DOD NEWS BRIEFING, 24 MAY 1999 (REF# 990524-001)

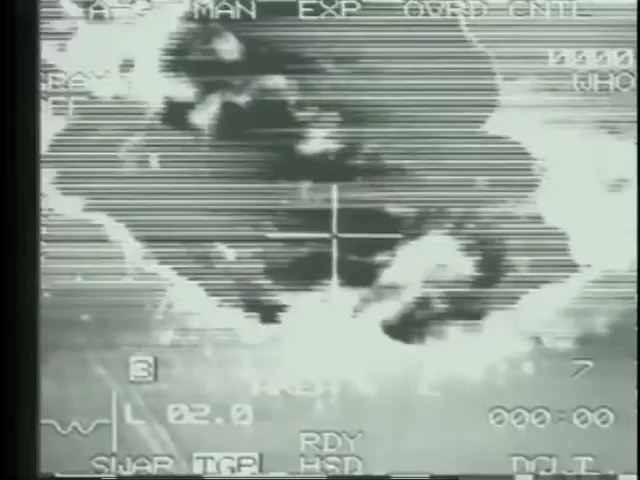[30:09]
That's a large explosion. May have had ammunition in it for all we know.
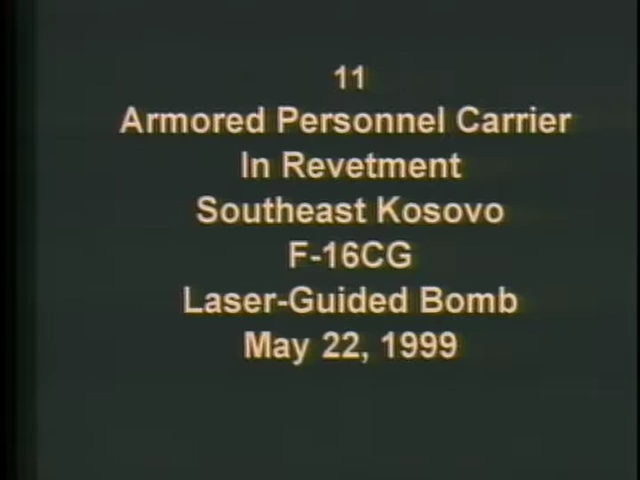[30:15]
Armored personnel carrier in a revetment in southeast Kosovo.
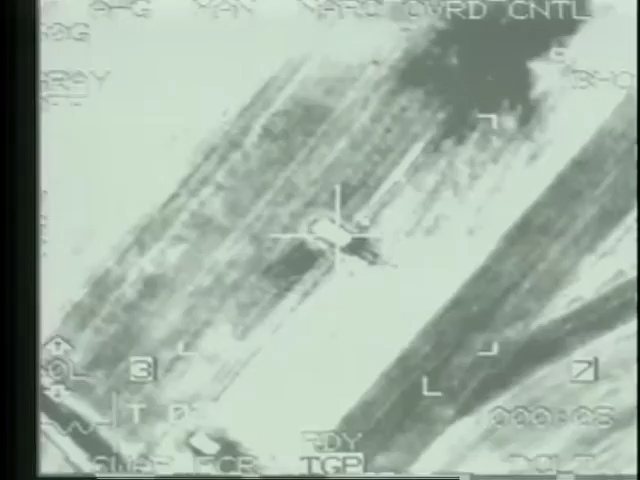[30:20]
And as the weather gets good and we get more airplanes in there, this will be more prevalent wherever he moves.
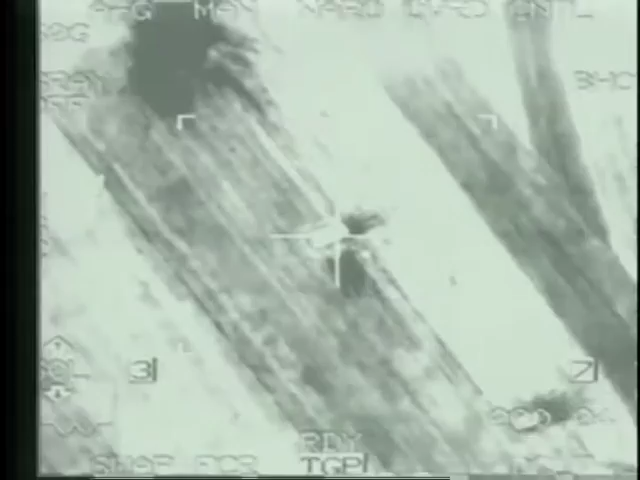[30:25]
Will be very difficult for him to get away from any type of attack. There's one that was hit up earlier.
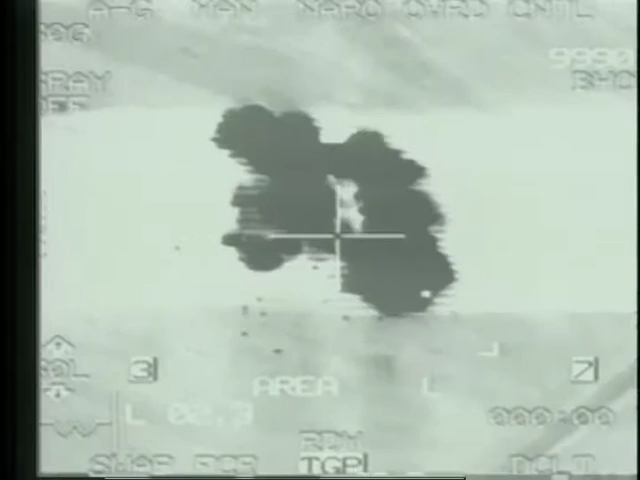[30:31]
That one had a large explosion with it. This is another one, revetted artillery.
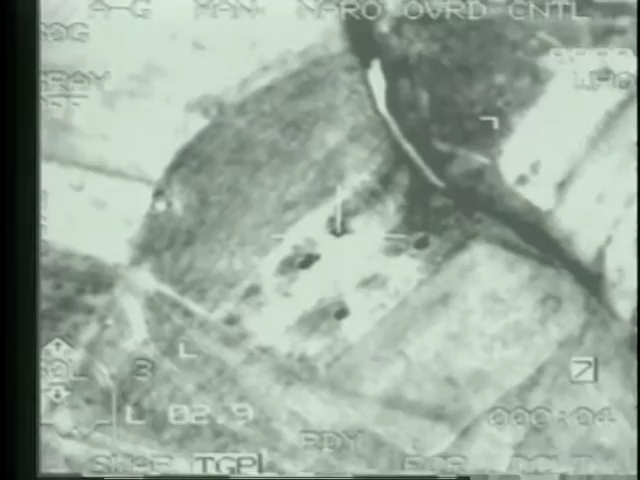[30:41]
F-16, you can see that they're putting their artillery along the border areas in revetments.
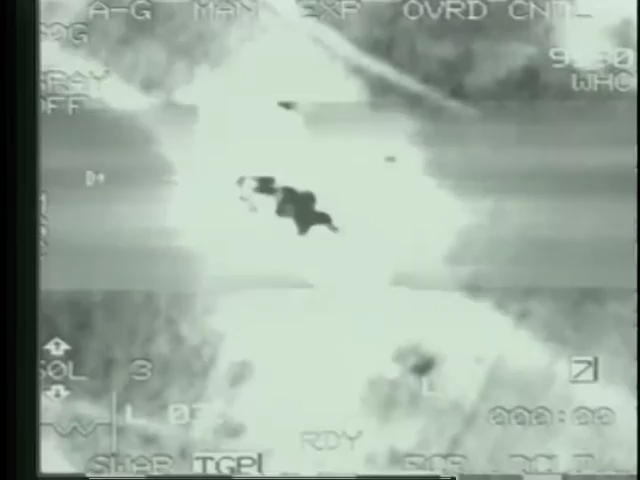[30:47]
And it's going to be very difficult for him to field any type of force out there or get it out in the open where it can operate.
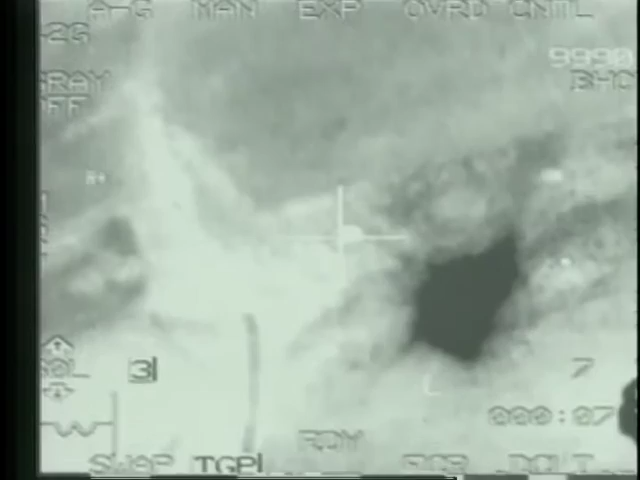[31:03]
It's hard for him to shoot artillery from caves or under the ground, so if he's going to do anything with it, he's got to get out in the open someplace, and when they do, we'll find him.
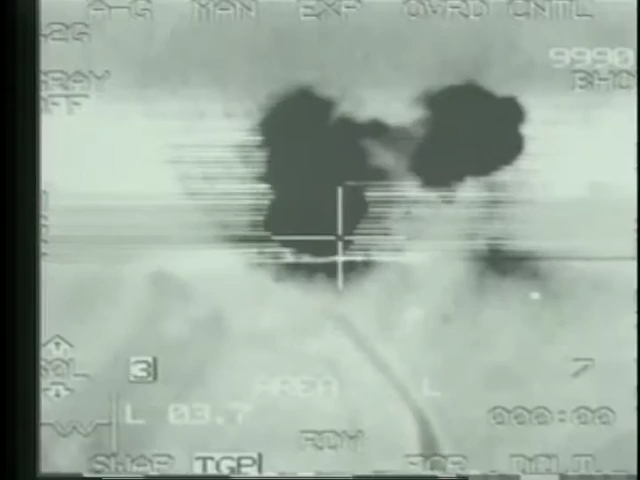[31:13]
That one looked like it may have missed by about 5 feet, but probably had some damage on it. Tank in north central Kosovo with an F-16 again, LGB.
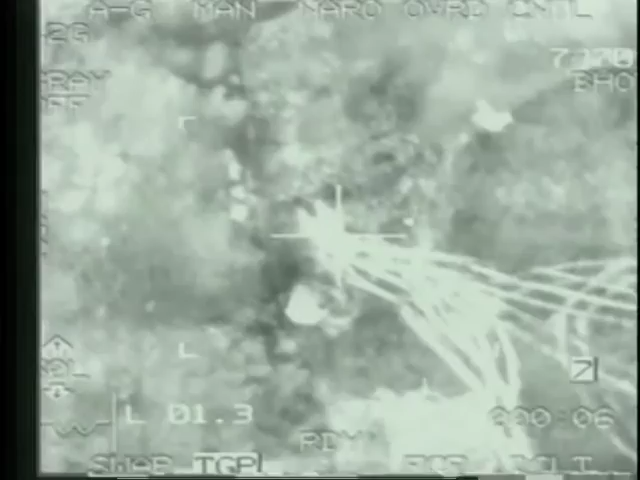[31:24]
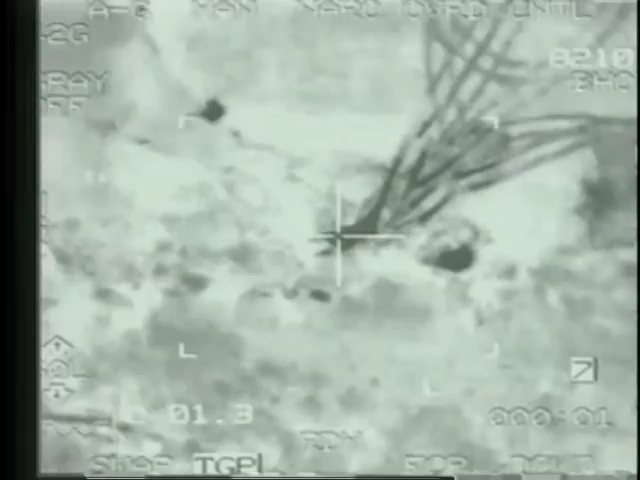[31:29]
Lots of evidence of movement around there.
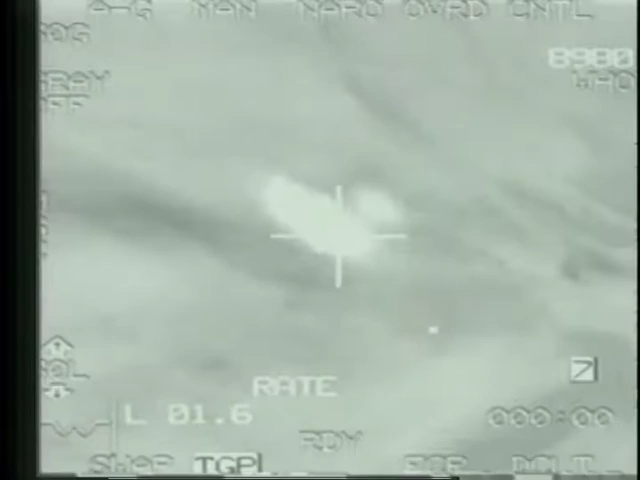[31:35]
It's very hard to drive a tank around without making some kind of something on the ground to show it.